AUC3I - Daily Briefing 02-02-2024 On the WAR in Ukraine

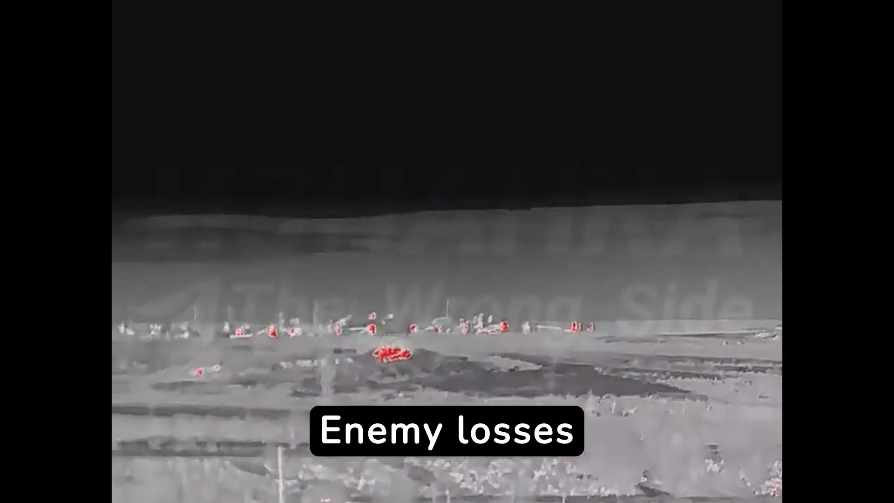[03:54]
Enemy losses amounted to up to 35 military personnel, a tank, two vehicles,
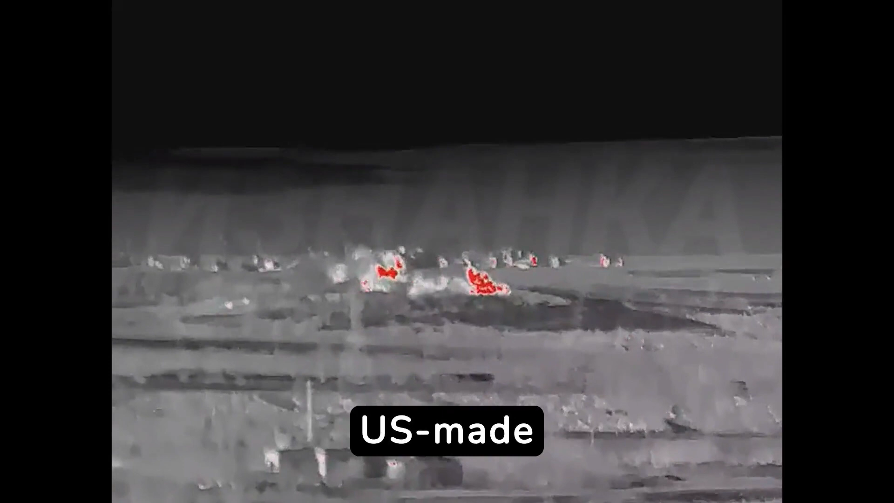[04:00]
a U.S.-made M777 artillery system, and two Gvostika self-propelled artillery mounts.
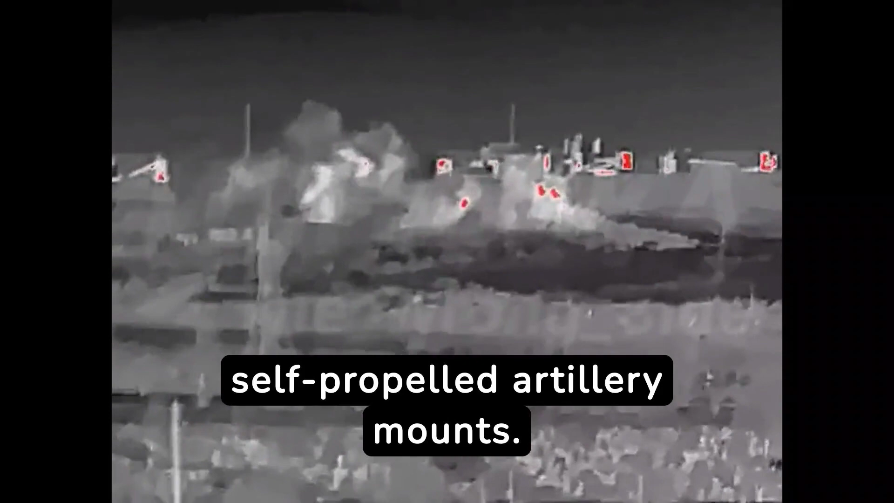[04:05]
Operational tactical aviation, unmanned aerial vehicles, missile forces,